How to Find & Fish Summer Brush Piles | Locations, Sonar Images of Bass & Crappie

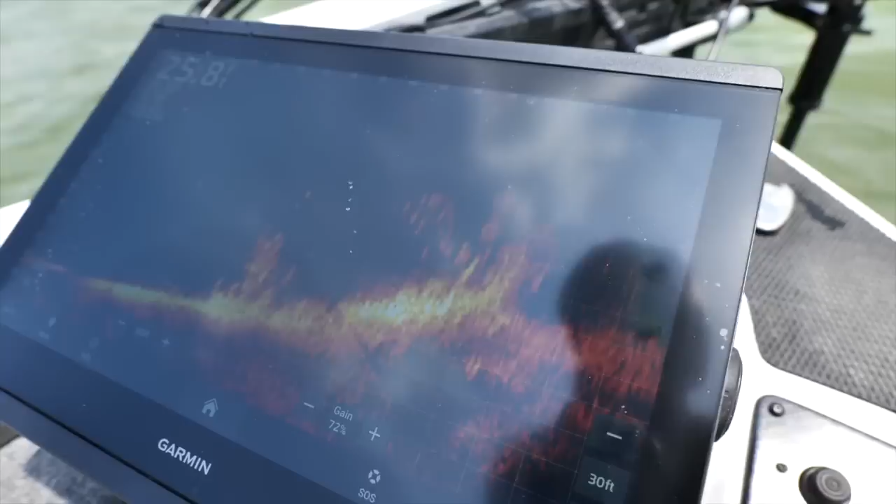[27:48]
there are some crappie here it looks like there's a few bass here and i'm going to position my boat off the ledge
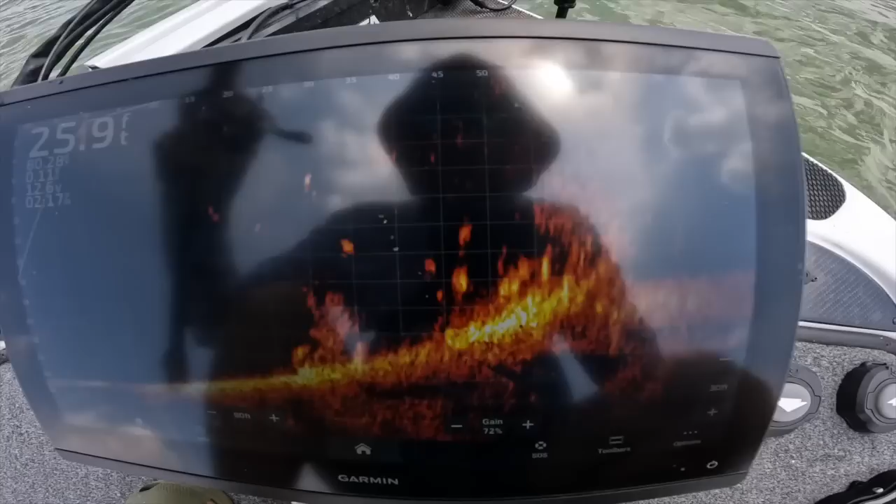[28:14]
chasing the shad right now now busting them up going through there this would actually be a good call for crankbait man bringing it through the jam session and it's